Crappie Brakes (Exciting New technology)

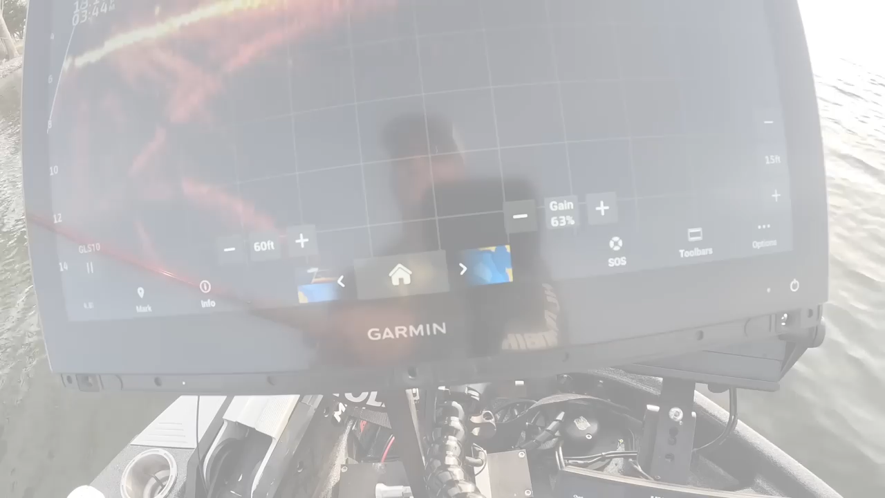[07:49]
Oh there it is folks. Wow. Good fish. Look at this guys. Coming up right here.
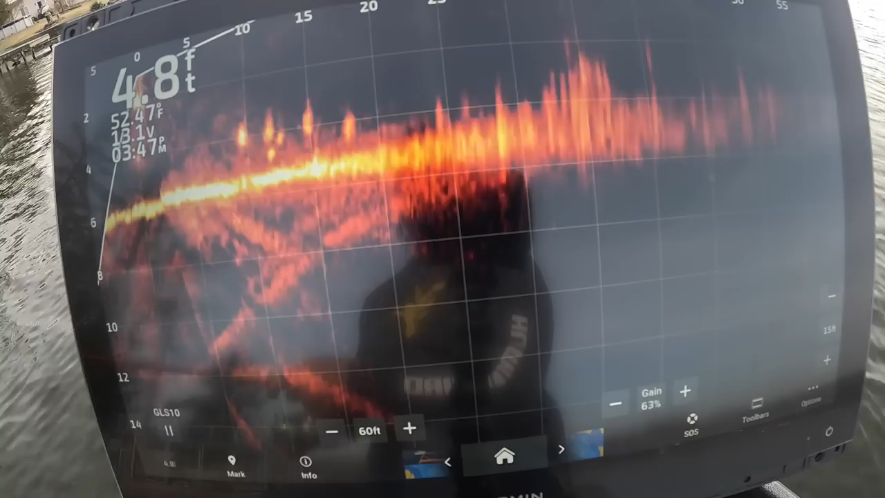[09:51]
On screen: depth 4.8 ft
And these fish are really up just sunbathing. They're really shallow. You can see that water temperature right there of 52 degrees. So they're kind of a finicky bite.
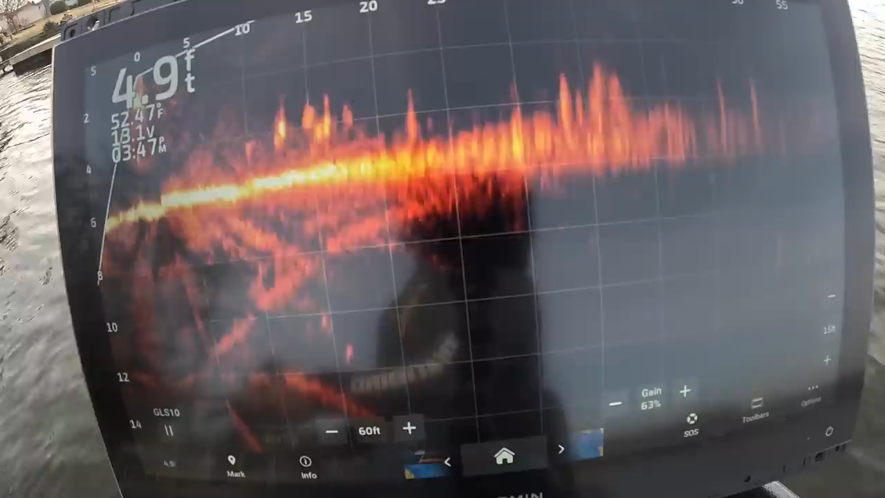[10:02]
On screen: depth 4.9 ft
But man when they hit it they hit it hard. That guy really hit it hard.
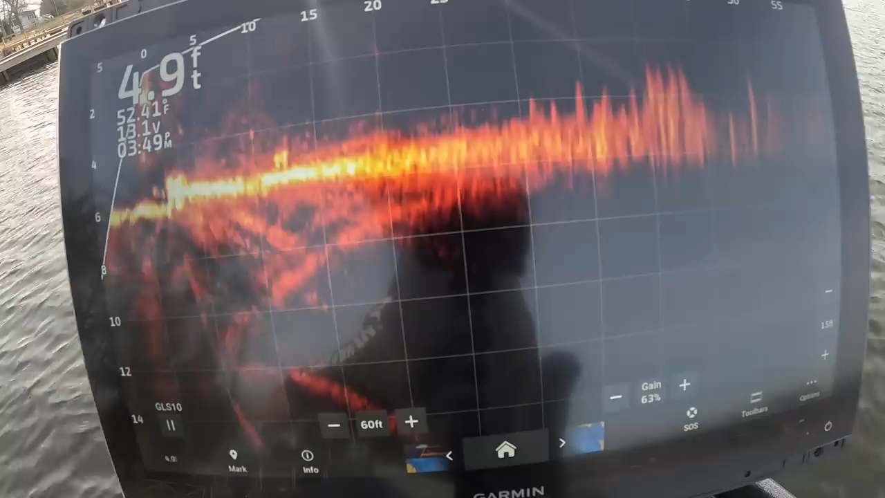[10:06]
On screen: depth 4.9 ft
Alright we're hooked up again. Oh he got off.